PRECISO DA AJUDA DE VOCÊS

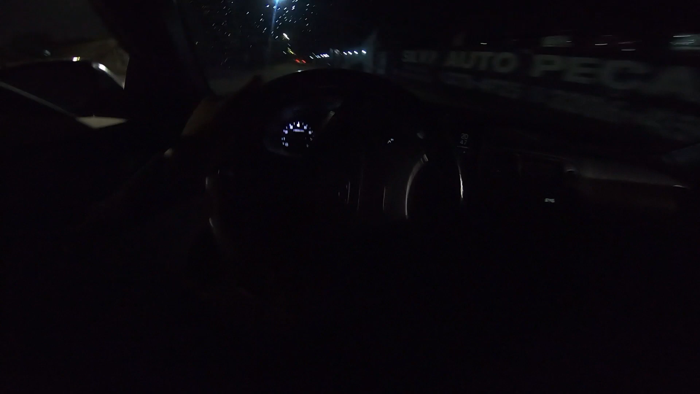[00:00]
Então galera, como vocês estão vendo pelo título aí? É, então, vamos falar um pouco com vocês aí, cara, porque eu preciso da ajuda Eu preciso da ajuda, caraca, olha essa BMzinha
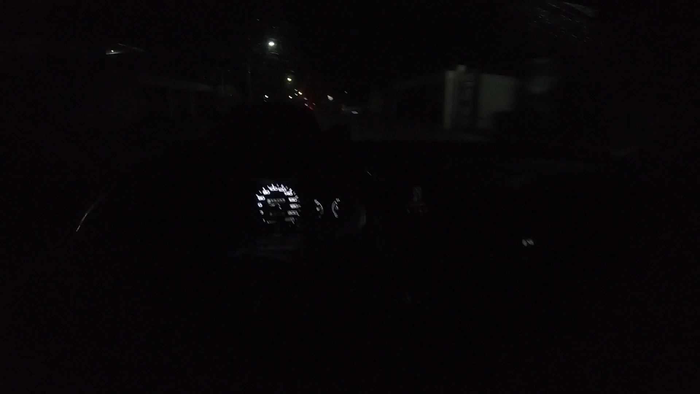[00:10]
Nossa, que massa, mas é aquelas hatch, tá ligado? É aquela, tipo aquela E36, só que hatch, eu não acho tão bonita Mas é massa Aí voltando ao assunto aí, cara, eu preciso da ajuda de vocês